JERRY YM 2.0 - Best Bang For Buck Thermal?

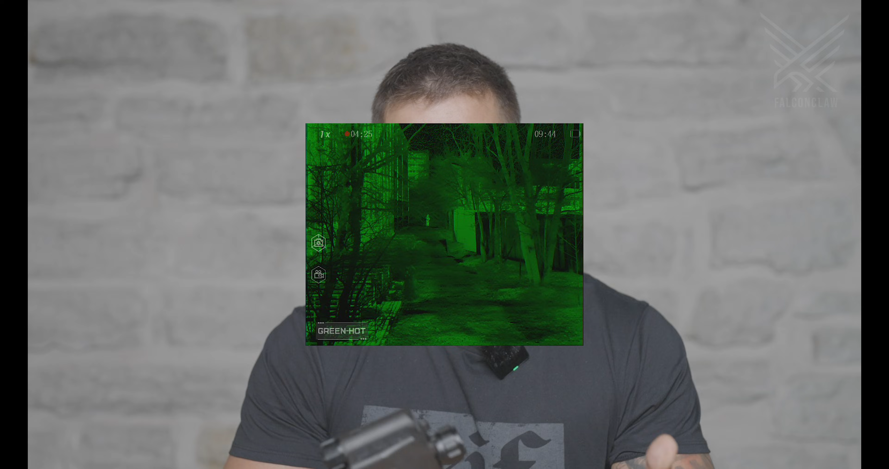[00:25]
color palettes some new menu options tabletop reviews are nice but we're gonna go
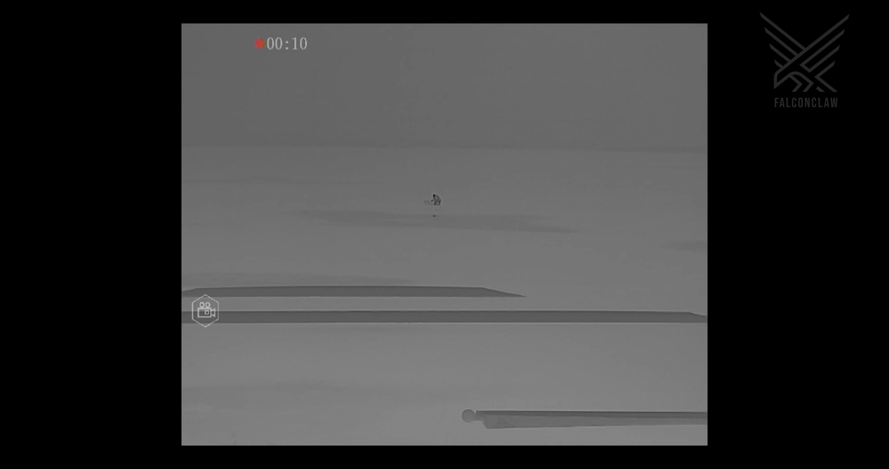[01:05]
all the functions of the new thermal what
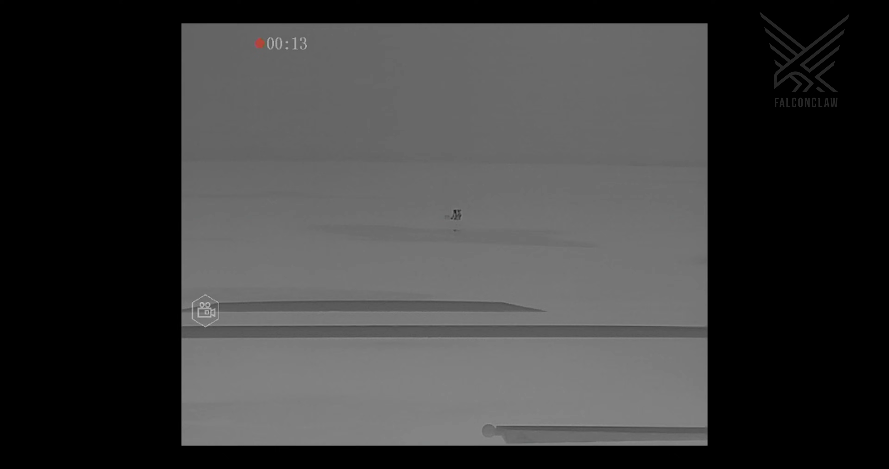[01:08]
we have on the gerry ym we have a digital zoom
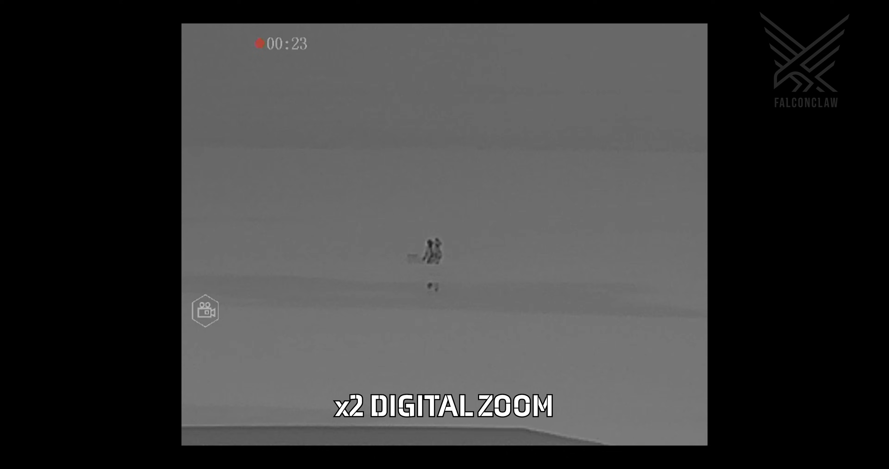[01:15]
that guy is around 200 meters away and you can zoom in pretty close and see
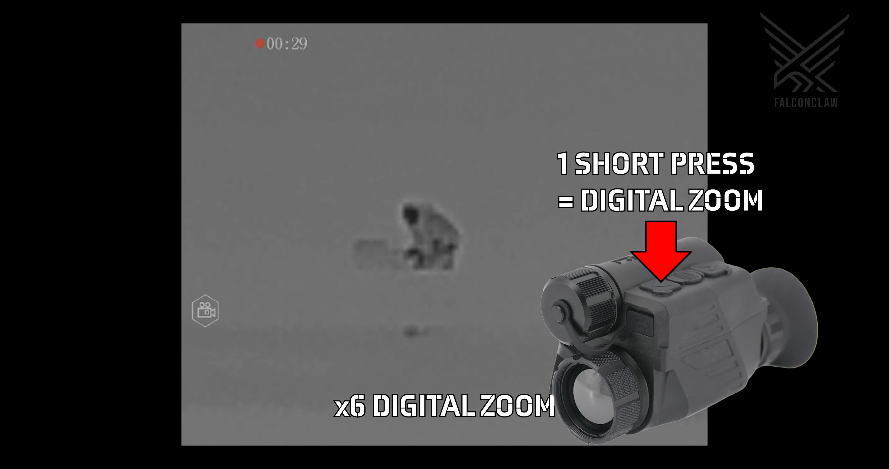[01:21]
what he's doing uh if anyone can guess what that guy is doing you're the man
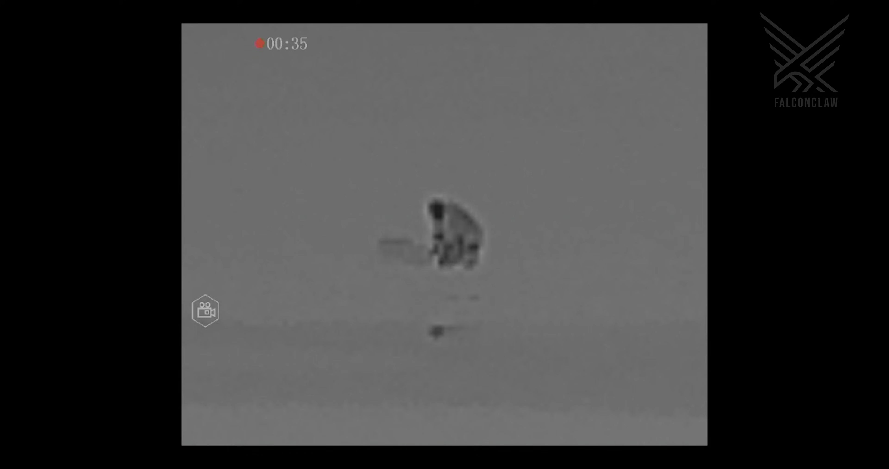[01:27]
different color palette options uh rainbow green hot green outline you can change the different outline colors as well and white hot
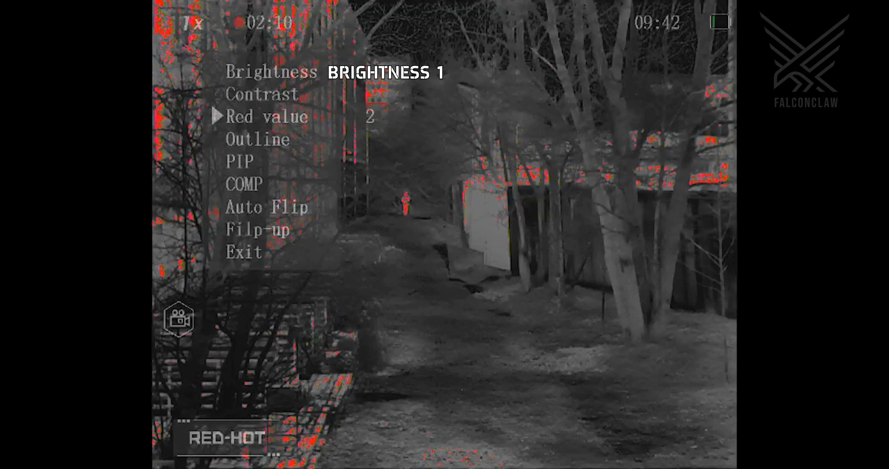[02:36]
highlights more and at max it's actually a bit too much in in many different situations
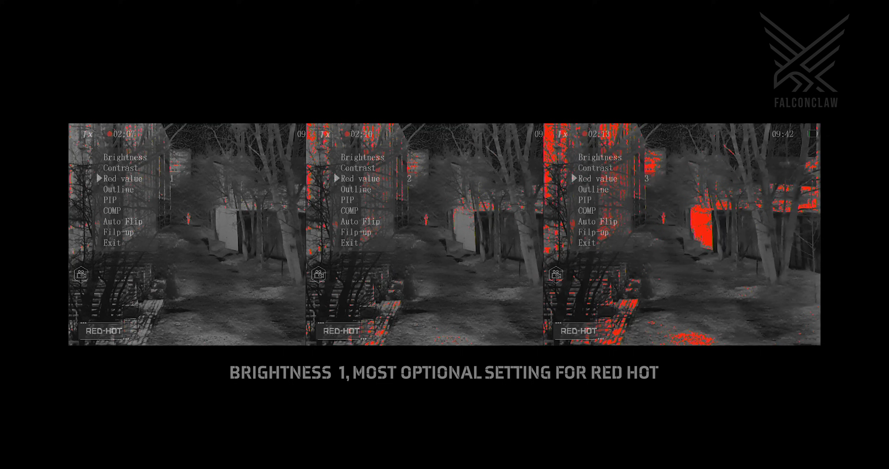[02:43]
it starts highlighting or creating a lot of unnecessary red spots as you can see right here it's the
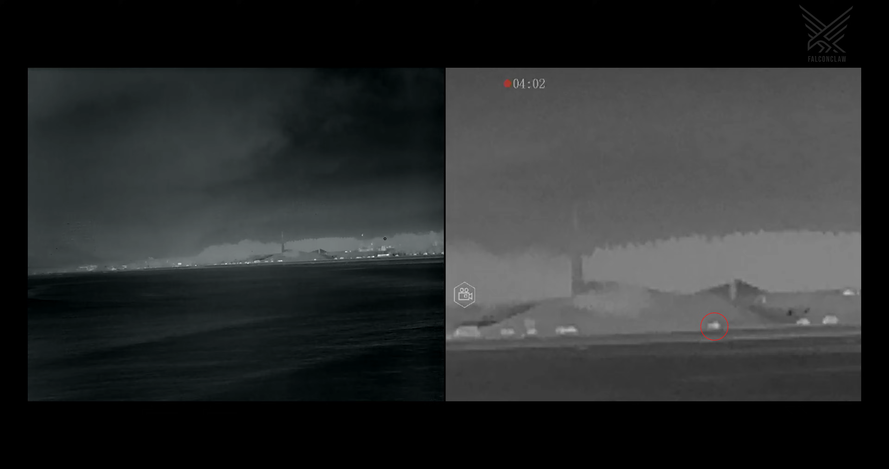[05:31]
there's people walking you cannot see the exact outline or you cannot maybe even identify that's a human being but you can see the tall slender figure moving so you can assume those are humans and here when you zoom in with the PFN not much of a difference the white hot is just a little bit more bright but the people are still visible almost the same as the PFN and you can even see the birds flying over a kilometer away the weather conditions currently
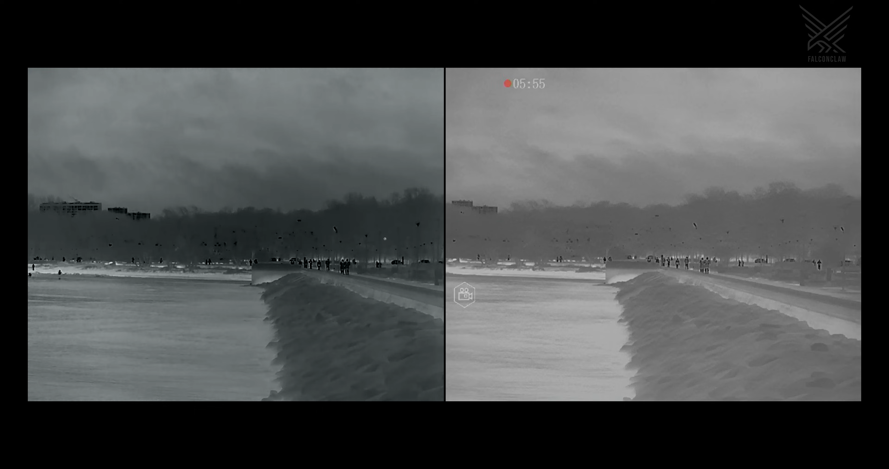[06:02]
are it's very humid it's close to freezing temperature and we're filming over water which might change some things this is black hot 200 meters 300 meters you can see the dogs people walking very nice
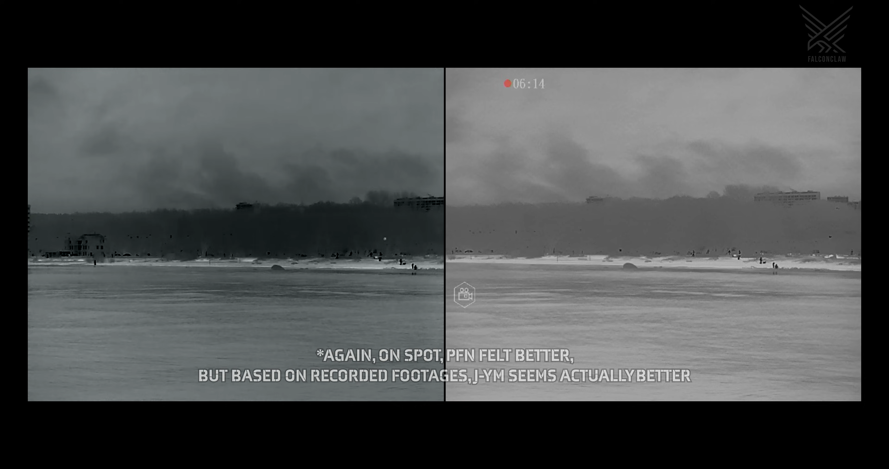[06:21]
clear image six seven hundred meters same thing you can see people on the beach a lot of detail and now
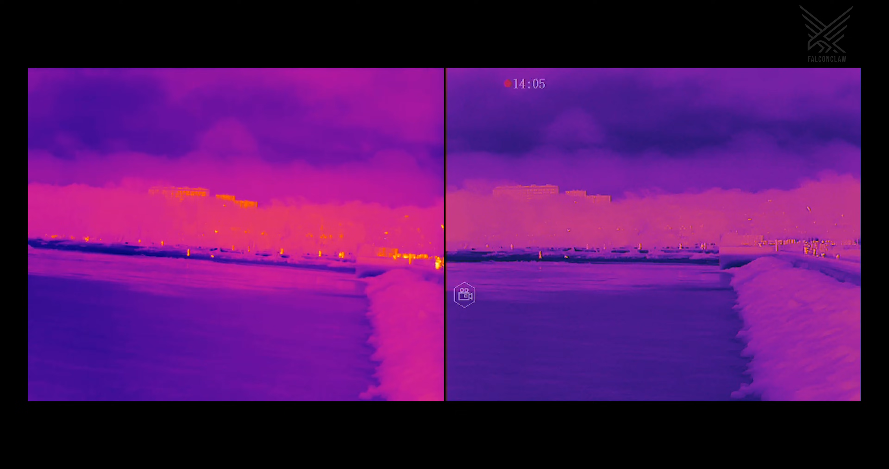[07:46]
a person walking but it doesn't give red hot so this is the rainbow
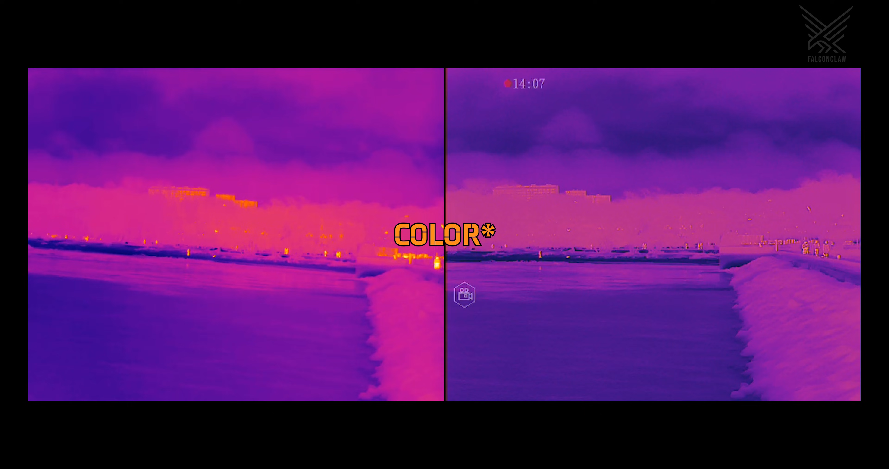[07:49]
mode i don't see the use for this however it might work in some situations i don't know where it does identify all the people as did all the previous ones however if there's a
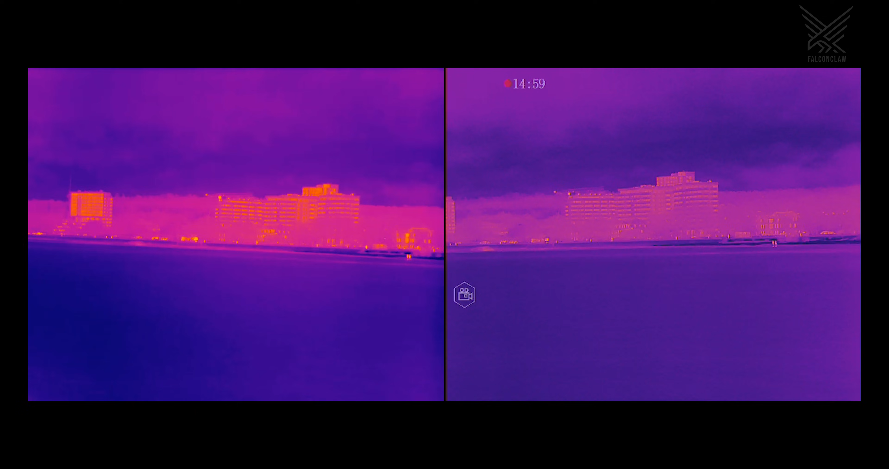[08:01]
more movement a lot of different heat signatures it kind of kind of gets crowded and hard to
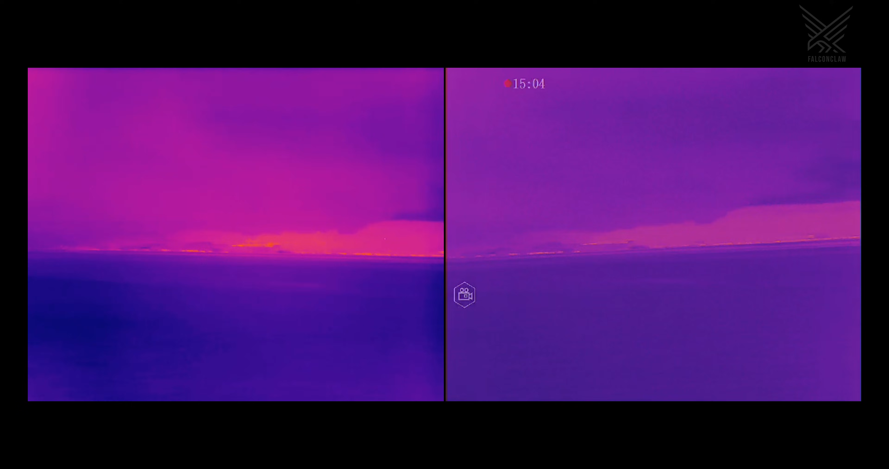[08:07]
tell what's what and looking far away this is just terrible you
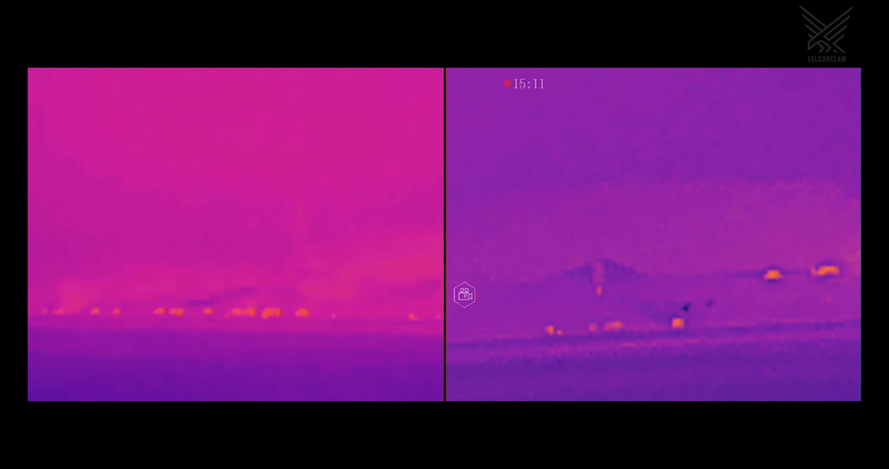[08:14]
can still differentiate between vehicles humans all the same but there's a lot of unnecessary
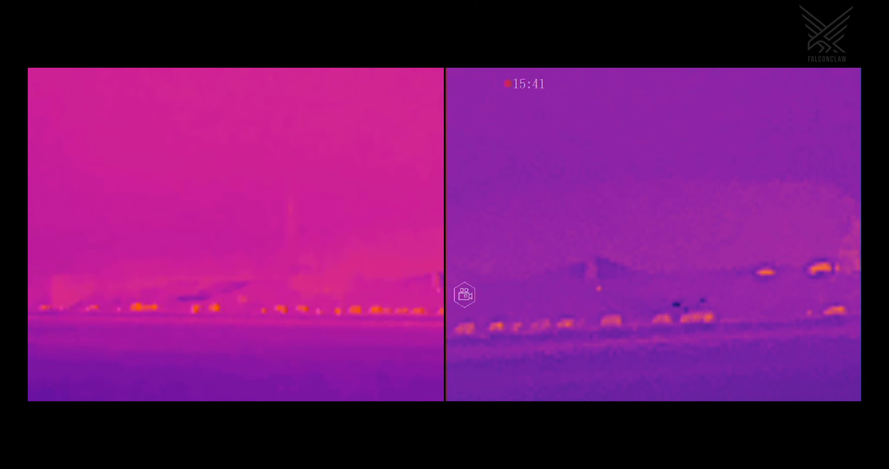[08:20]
noise coming from this color palette